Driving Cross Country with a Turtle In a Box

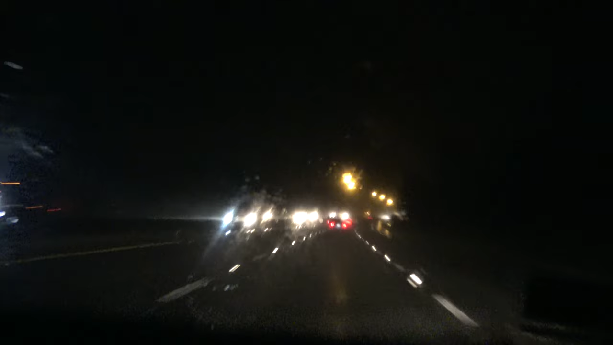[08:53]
You can barely see anything. Tractor trailers are flying like 90. It's like, chill out, dude. We have arrived.